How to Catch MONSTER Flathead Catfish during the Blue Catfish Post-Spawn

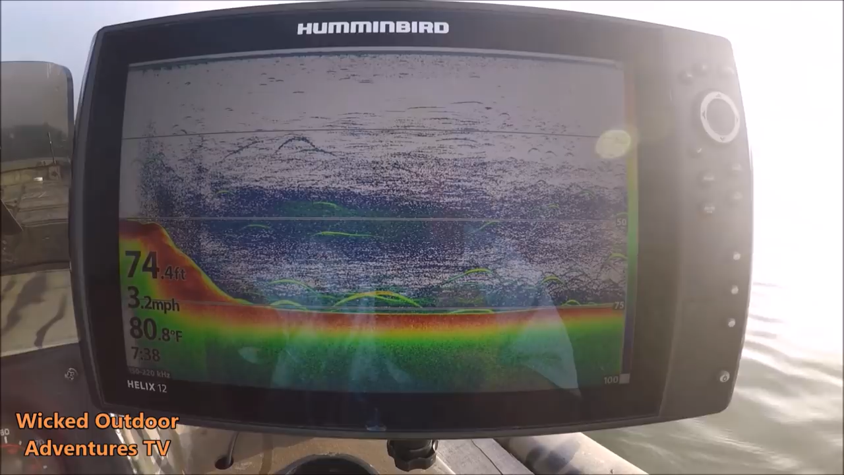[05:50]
On screen: depth 74.4 ft, water 80.8°F, speed 3.2 mph
So, we're going to go look back up to that waypoint we marked and spot lock on this fish.
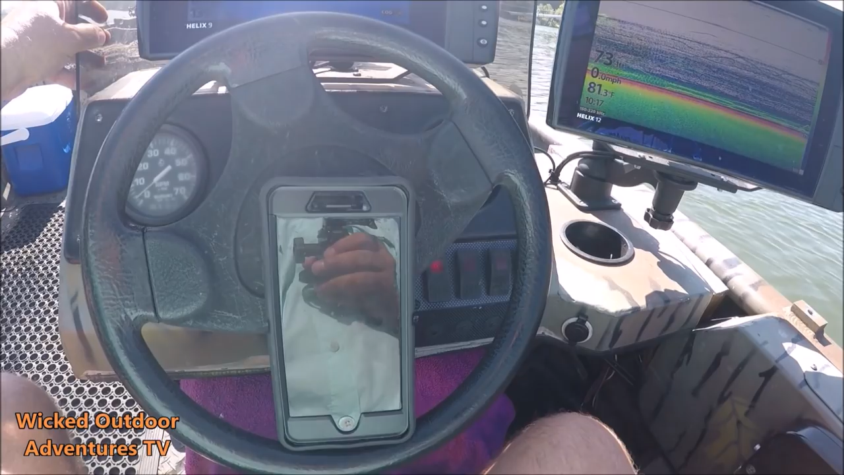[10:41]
Oh, it came back up. See the bite right there? Yeah. It came back up. Flathead too.
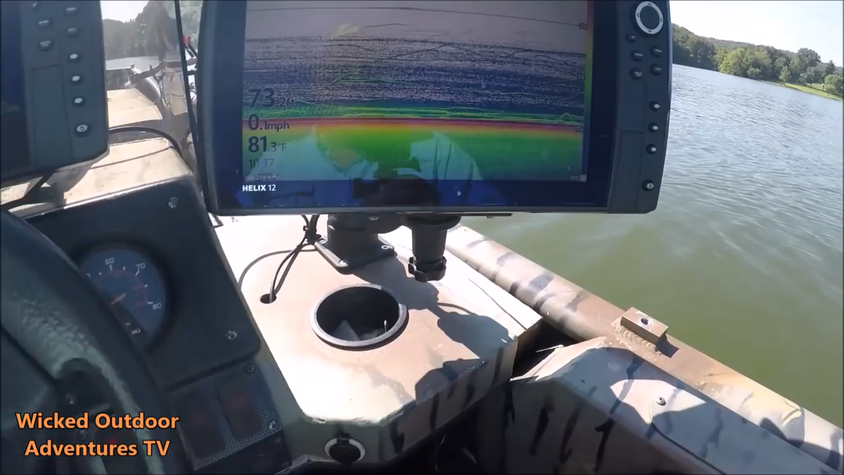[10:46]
On screen: speed 0.1 mph
Flatheads are off. Yeah. Right there flathead. You can see the bite where he come up. He pulled the weight down. He let go of it.
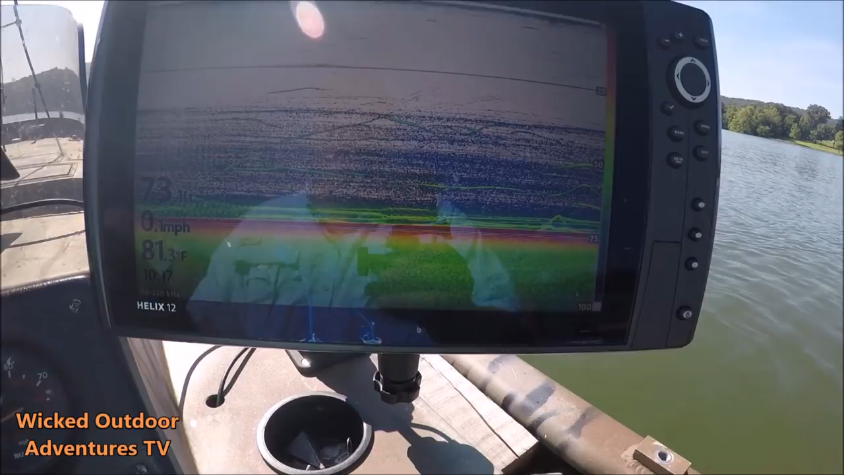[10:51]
On screen: water 81.3°F
He's something he didn't like about it. That's why I like these battle cat rods. They got that real sensitive tip. He's still down there. See him right there, Tony? Mm-hmm. Nice flathead.
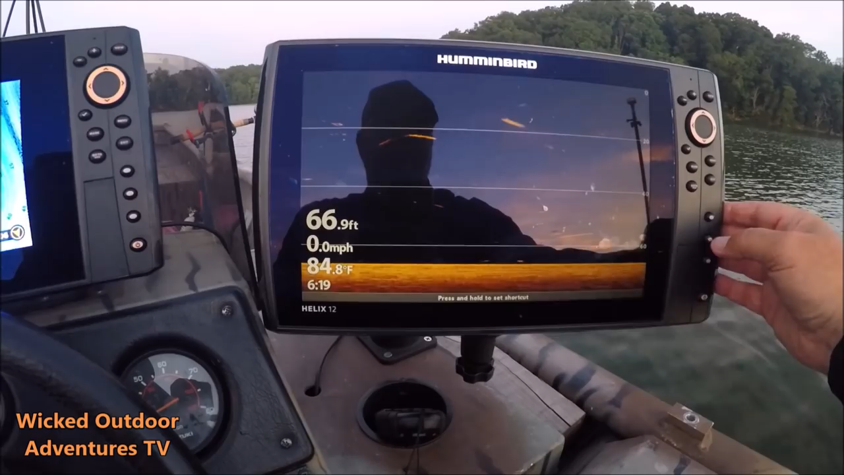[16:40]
On screen: depth 66.9 ft, water 84.8°F, speed 0.0 mph
But as you can see there's plenty of fish, fish activity in here.
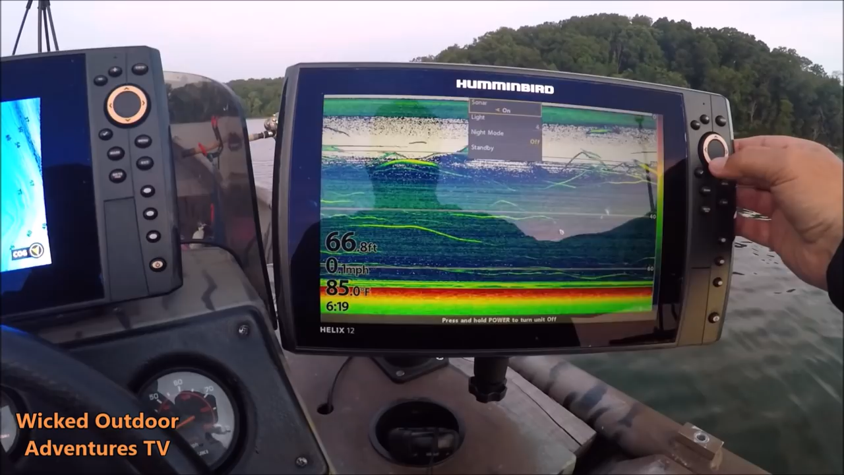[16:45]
On screen: depth 66.8 ft, water 85.0°F
So now it's the waiting game.
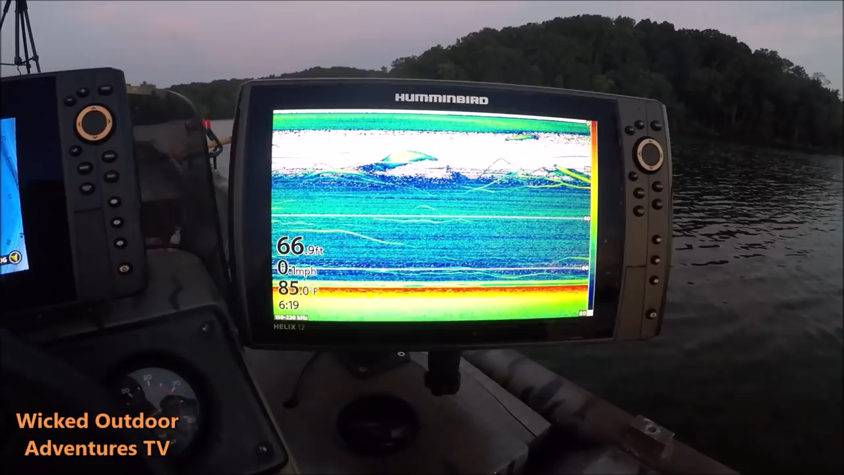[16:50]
On screen: depth 66.9 ft
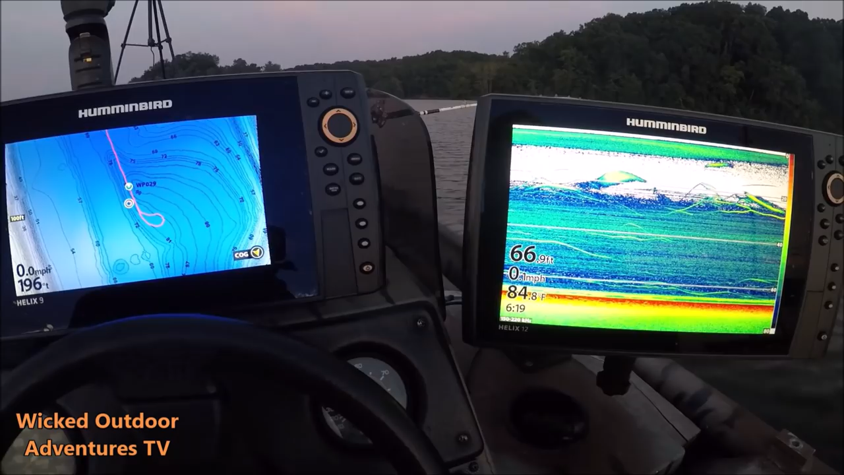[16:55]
On screen: water 84.8°F
Alright guys, we got one pulling down right here.